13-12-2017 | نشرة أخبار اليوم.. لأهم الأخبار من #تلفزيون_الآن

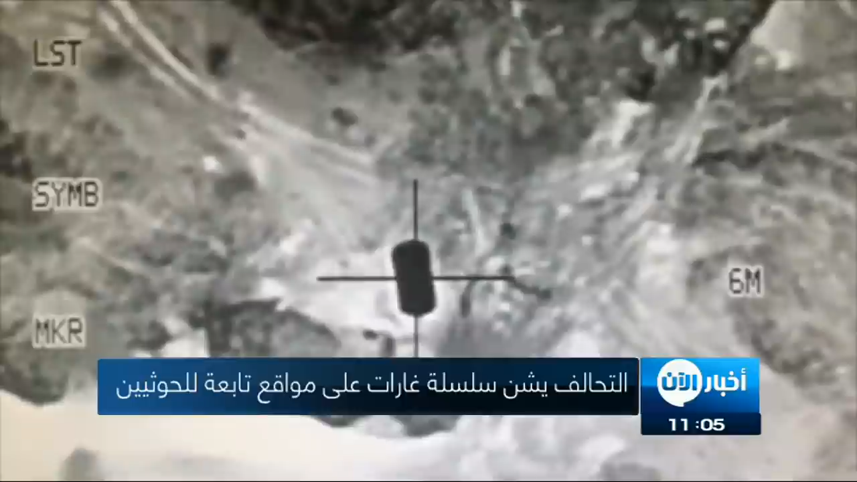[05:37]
مقاتلات التحالف العربي شنت سبع غارات جوية استهدفت مقر الشرطة
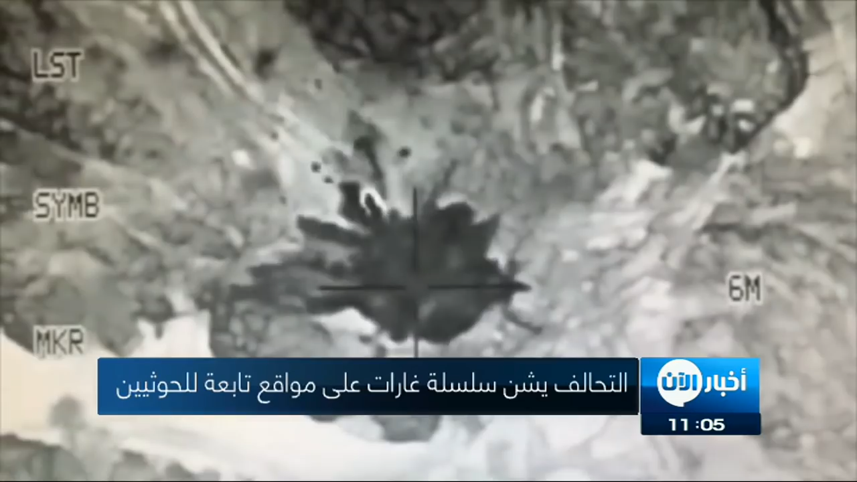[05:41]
العسكرية في منطقة الشعوب وسط صنعاء